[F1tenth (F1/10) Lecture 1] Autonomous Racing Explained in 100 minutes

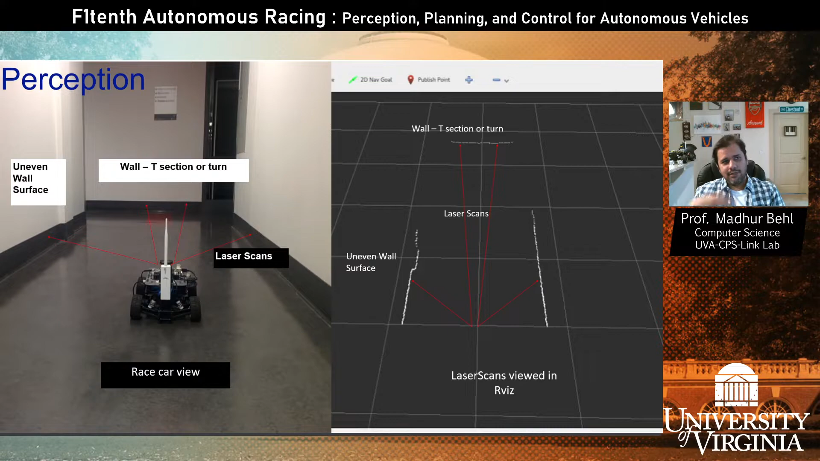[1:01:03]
And actually the tool you are seeing on the right to visualize this LiDAR scan is called ROS. It's a ROS visualization tool that you will know like the back of your hand by the time we are done with this course. So we'll, you know, get into how to parse this data, how to use it. Also, we'll do a deep dive into transformations, right? So I said earlier, you need to know your matrix transformations and algebra and calculus. Well, this is one example of why you might need to know them. So if you think about the previous picture, the scan that you get is from the perspective of the LiDAR or the sensor's frame, right?
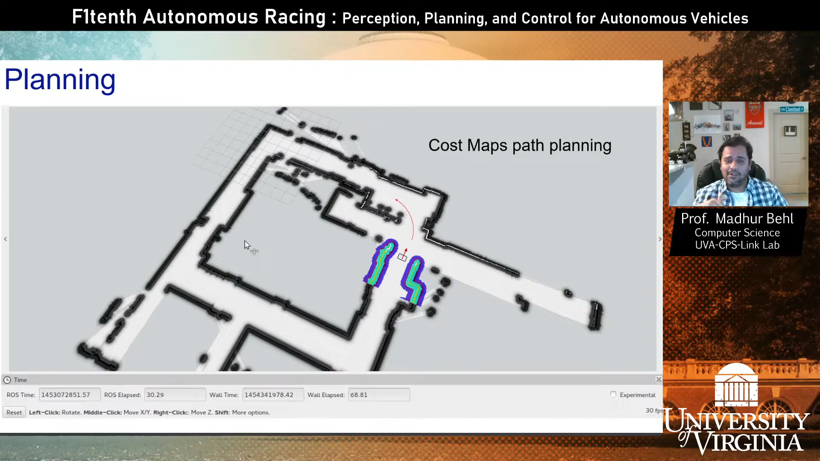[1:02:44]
So what mapping helps you do is it takes your perception, which in this case is just a LiDAR. I'm simplifying the problem. I'm not showing you IMU or camera data right now.
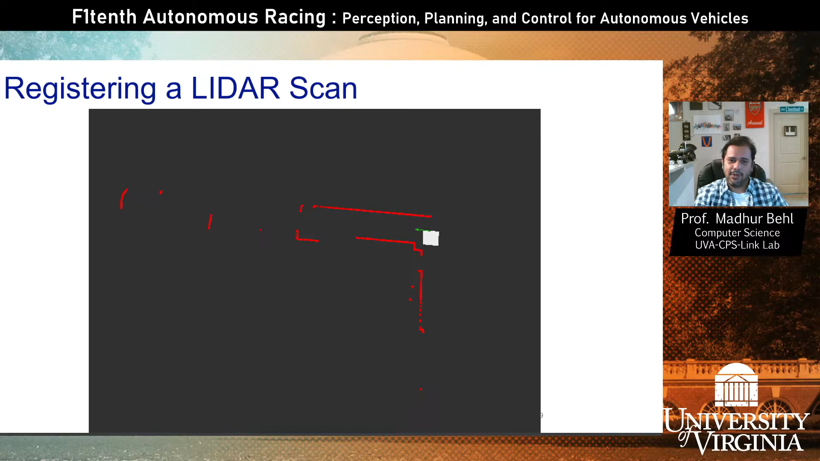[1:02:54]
But we can take this LiDAR scan, and we can convert it into this kind of a 2D occupancy map of the world. So it's the same scan. It's just now being visualized in a manner that you can begin thinking of this as a two-dimensional map. So here's another example that will make it clear.
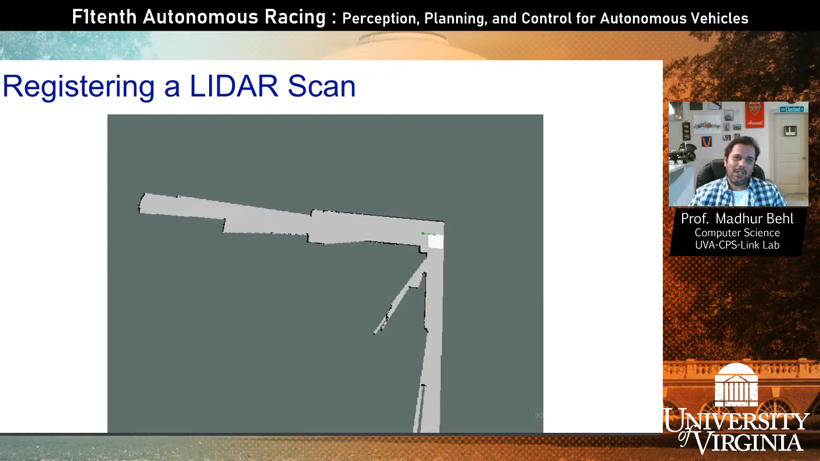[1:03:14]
So if you were sitting on top of the LiDAR, this is what you would see, right?
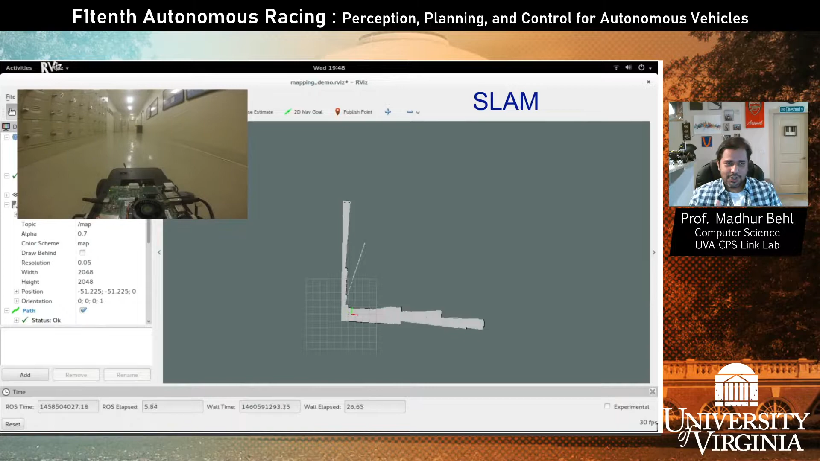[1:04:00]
So you can see in this video, we have a corridor, and the car actually is being manually driven in this case in this corridor. As it navigates or is driven, more and more parts of this hallway, they come into the field of view of the LiDAR. And so we are processing that data in a method using simultaneous localization and mapping, or SLAM. Some of you may have heard of it. And then, you know, this is the output of the SLAM. We are building this two-dimensional occupancy grid map of the world
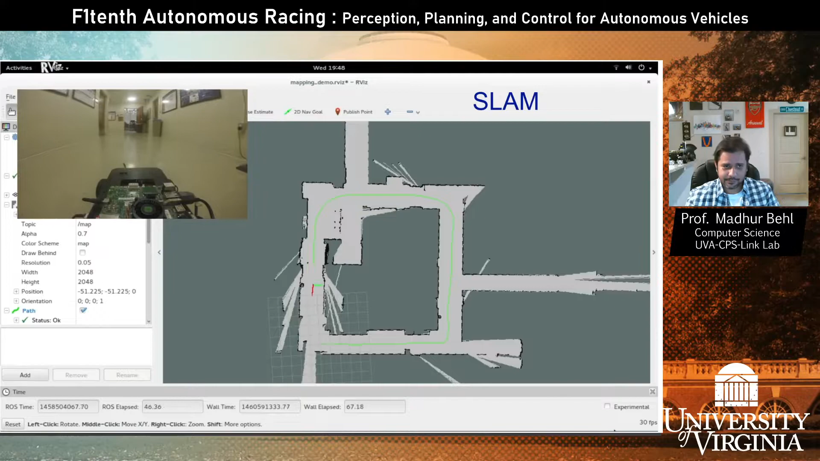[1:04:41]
using this data from the LiDAR. And so in this course, you know, you will learn about this process, and you will do this process in the simulator as well. So once you have the plan, you have the map, you have to solve two problems. You have to locate where you are in the map.
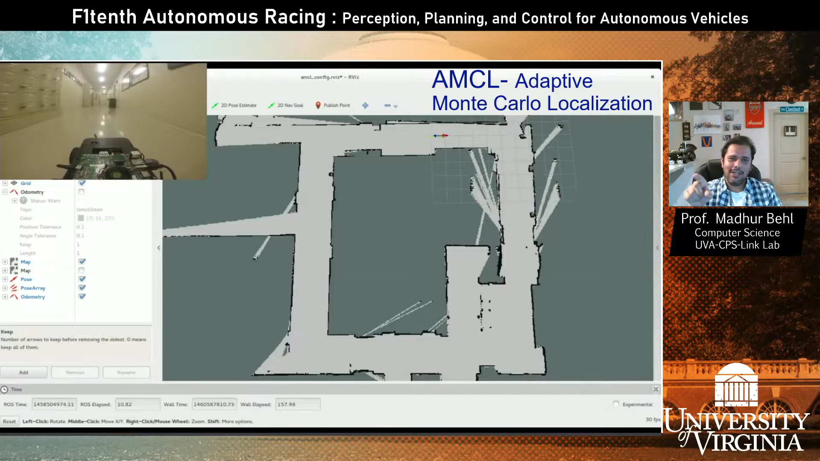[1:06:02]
So previously, I showed you how we build this hallway map. This time, the car is not manual, it is in autonomous mode. And what you are seeing on the right-hand side with this blue, green,
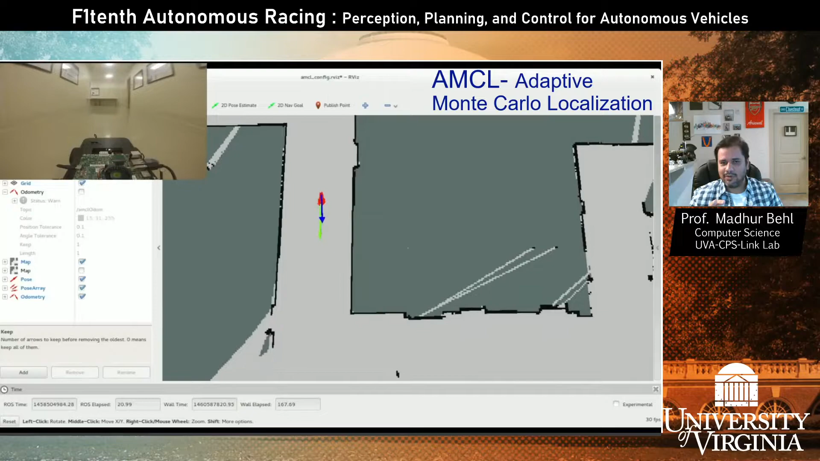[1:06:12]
and red arrow is an algorithm called AMCL, or Adaptive Monte Carlo Localization,
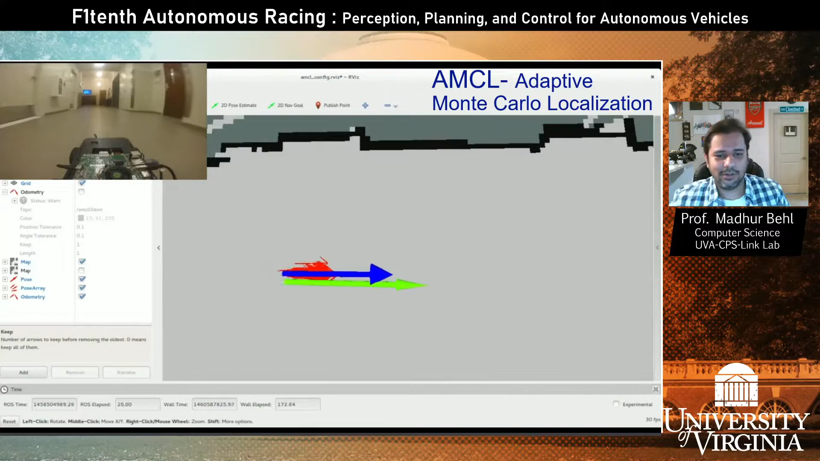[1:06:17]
where we are using a particle filter to estimate where we are in the map.
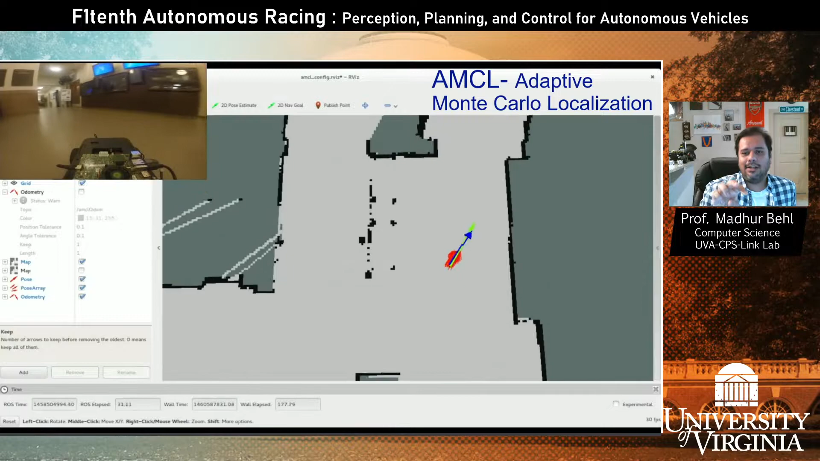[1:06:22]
And then the car is able to, you know, drive autonomously.